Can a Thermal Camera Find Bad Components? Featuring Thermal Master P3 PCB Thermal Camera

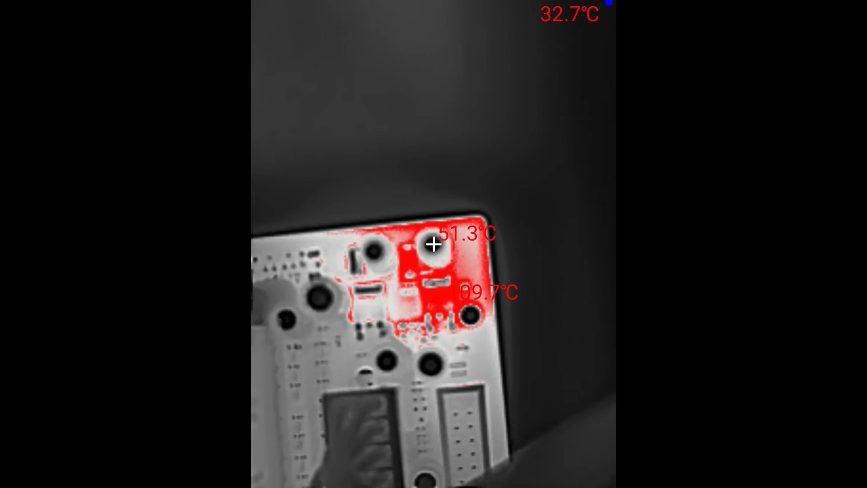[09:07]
And when you try touching them, you really get burned.
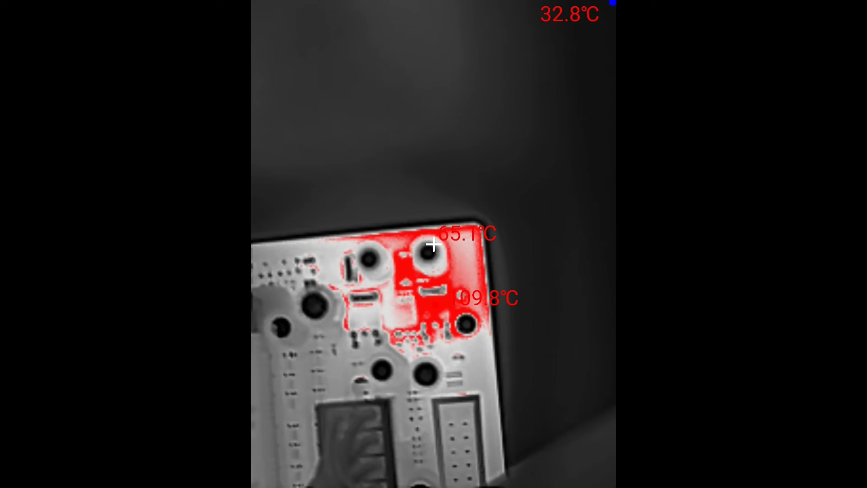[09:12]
And that component here, 110 degrees.
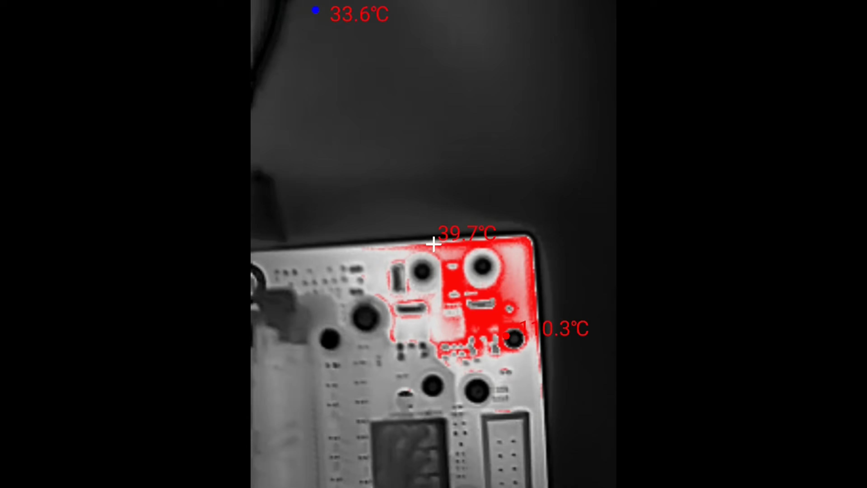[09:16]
The caps in the back, still in the 60s, also too hot to touch.
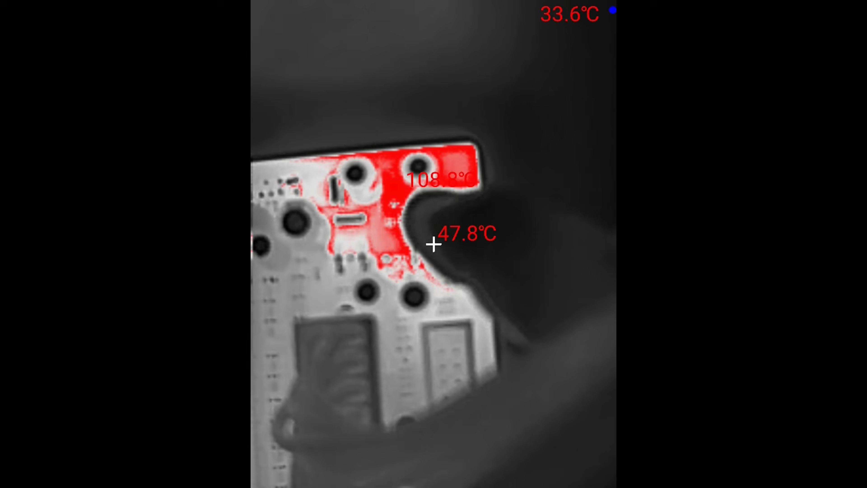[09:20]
On screen: spot 47.8°C, min 33.6°C
So this area needs some more investigation.
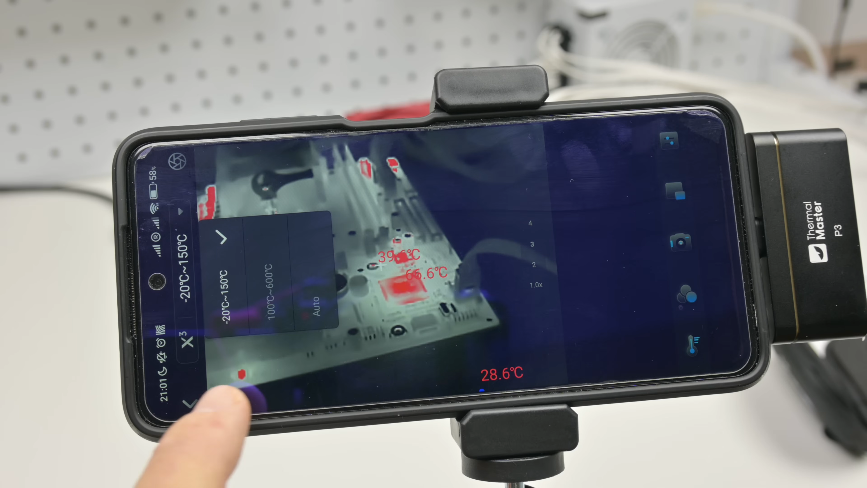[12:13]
It supports three different temperature ranges.
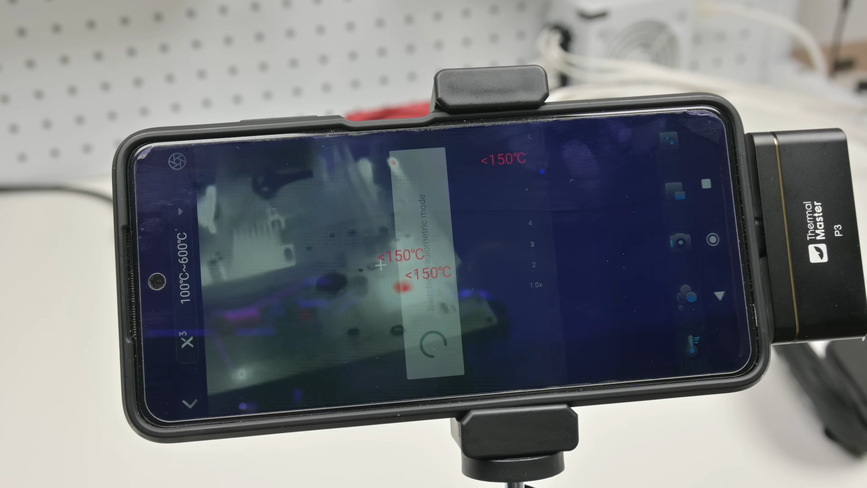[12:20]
One is automatic and then you have one for 20 to 150 and the other one 100 to 600 degrees. Here we can see all the different options to identify temperatures. There is the automatic mode, which I really like. There's a crosshair in the center and then the low and the high temperature. This one is very useful. But you can also draw a line,
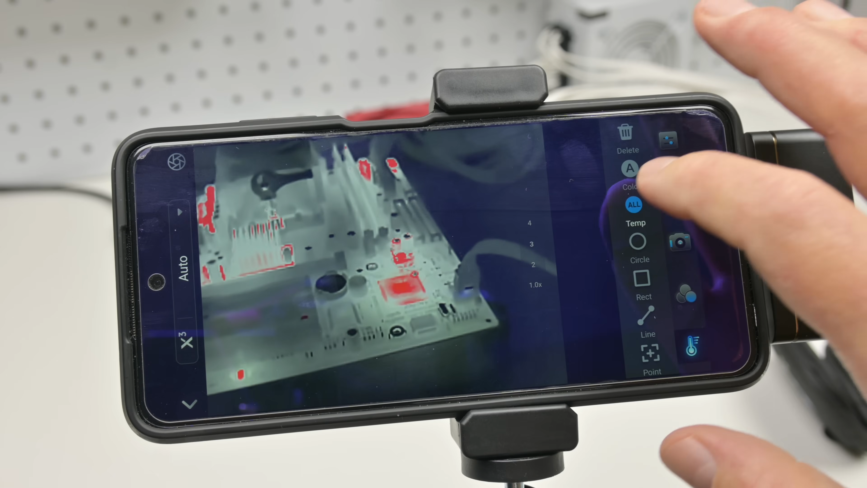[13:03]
very useful for the PCB inspecting that I'm doing. I think the automatic mode is the most useful.
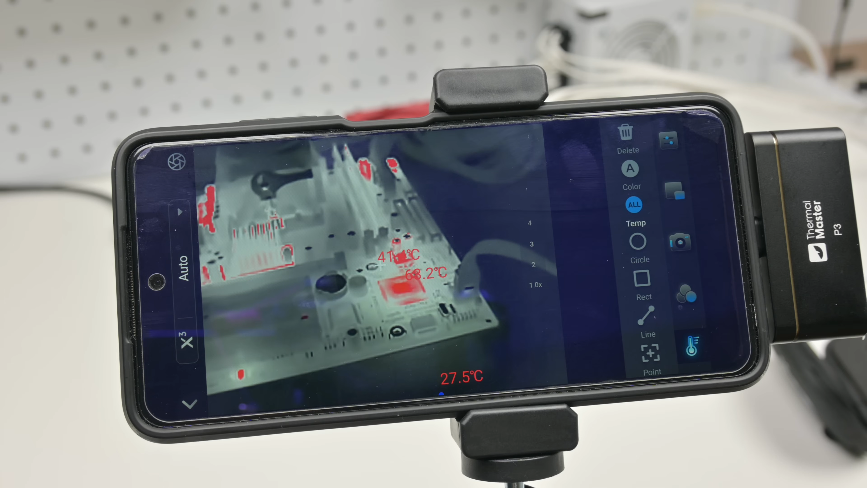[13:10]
I want to have something in the center where I can pinpoint the temperature that I'm looking at right now. And here we can see all the different color modes.
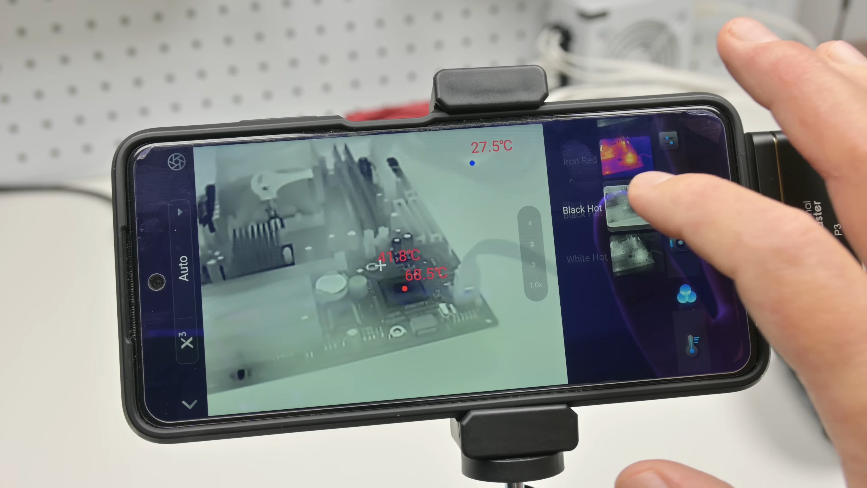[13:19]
On screen: max 68.5°C
There is white hot, black hot, iron red, another one is red hot.
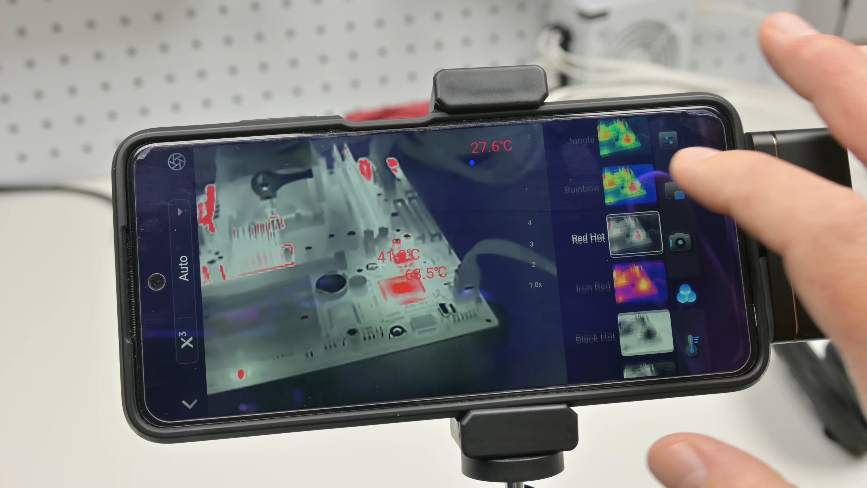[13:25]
So it looks really cool and mesmerizing just looking at the screen.
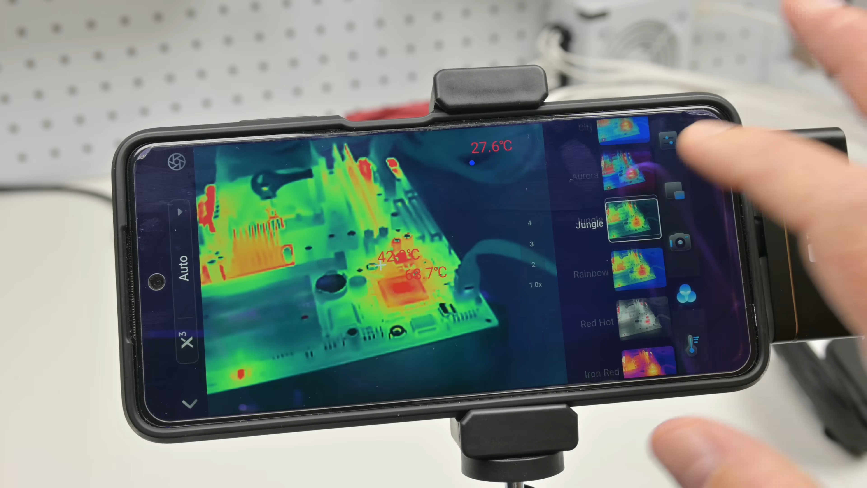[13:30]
Rainbow, jungle, aurora. We have a city theme, low light, gold. And what else have we got? Lava.
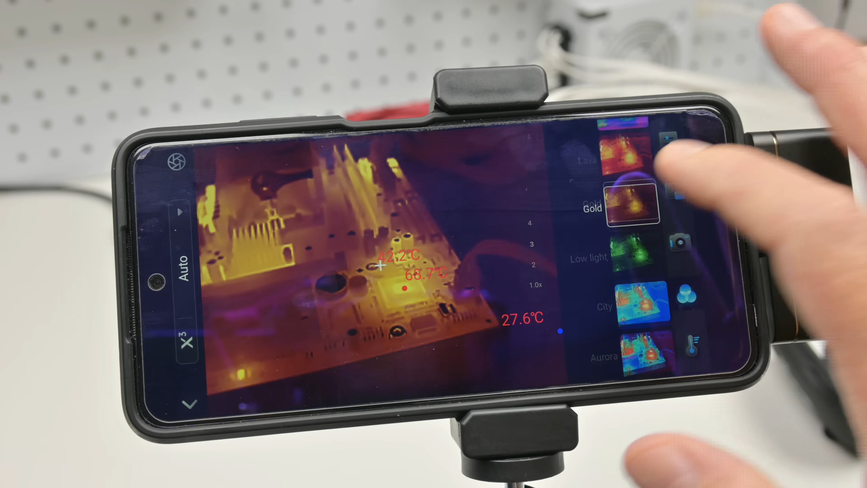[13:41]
And then the last one is medical. So absolutely mesmerizing to watch.
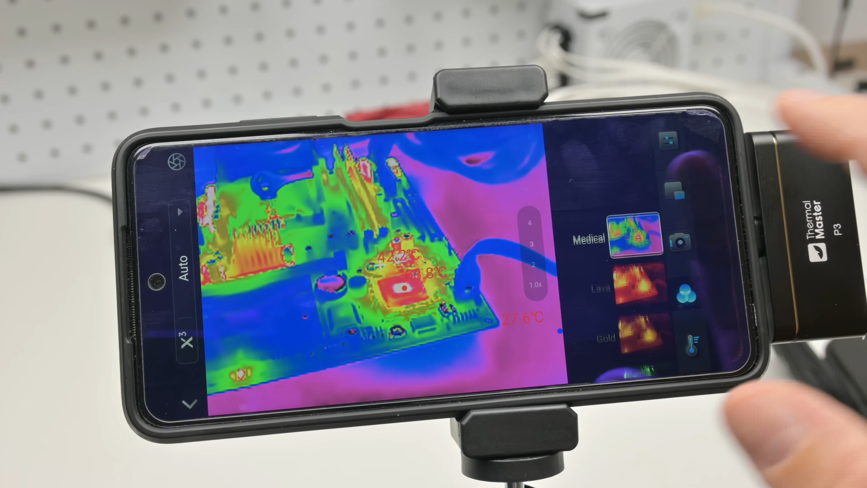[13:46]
And it can also take screenshots and capture video files, including audio recording, which is awesome.
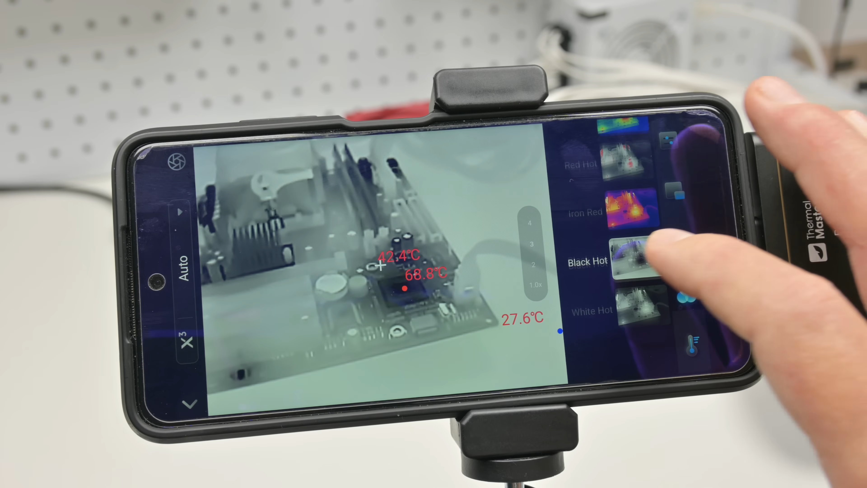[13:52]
Not so much for getting high quality audio recording on your phone, but to later synchronize it in the video editor. So for those of you who want to comment while filming, this is very handy.
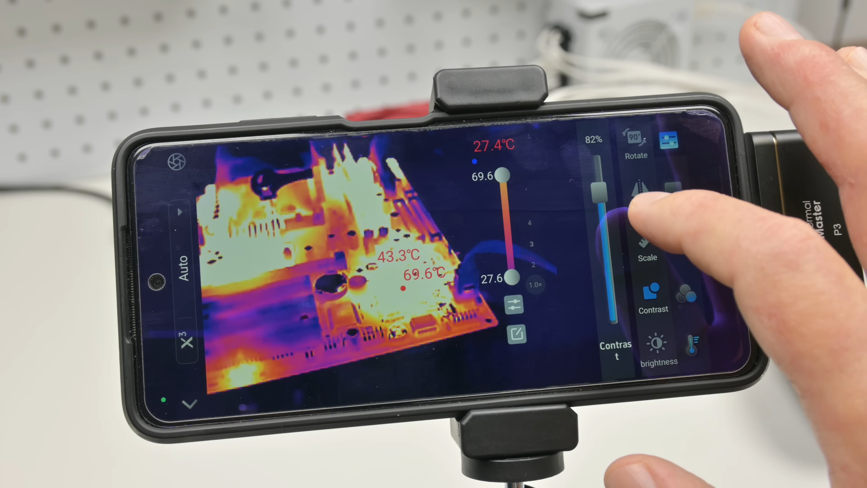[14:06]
On screen: max 69.6°C
There are settings for contrast and brightness. You can also rotate the screen in steps of 90 degrees and you can mirror the perspective. There's also a button for scale. It supports digital zoom.
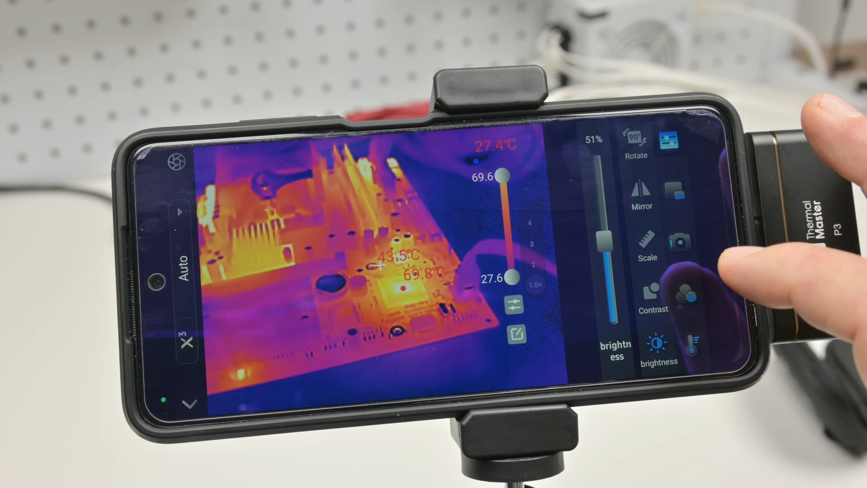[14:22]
On screen: spot 43.5°C, max 69.8°C
So lots of options to tweak the image. You can also turn on a nifty picture in picture feature, turning on the camera on your phone and then doing an overlay.
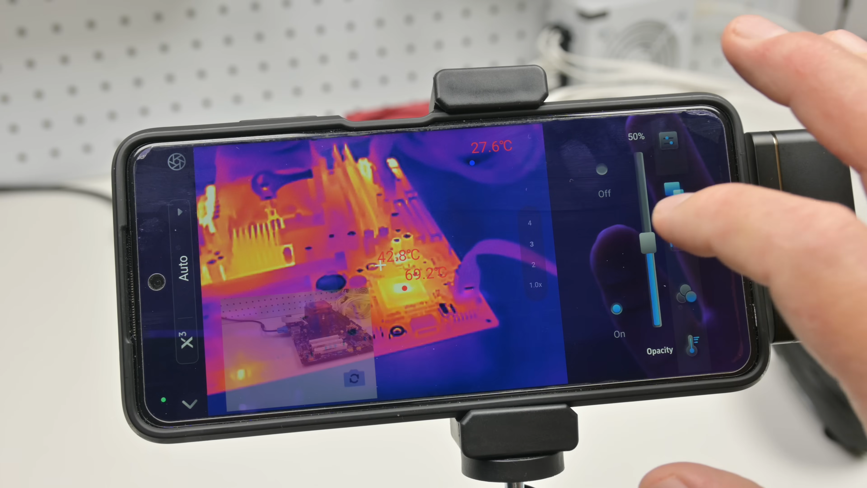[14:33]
On screen: max 69.2°C
It's got a setting for the opacity so you can customize it to your liking.
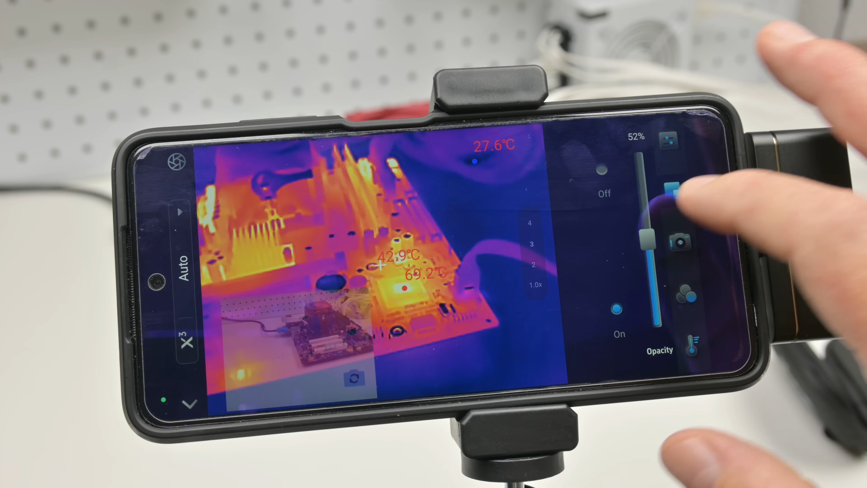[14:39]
So that's very nifty. If you want to show what the real situation looks like as an overlay on top of the thermal image footage.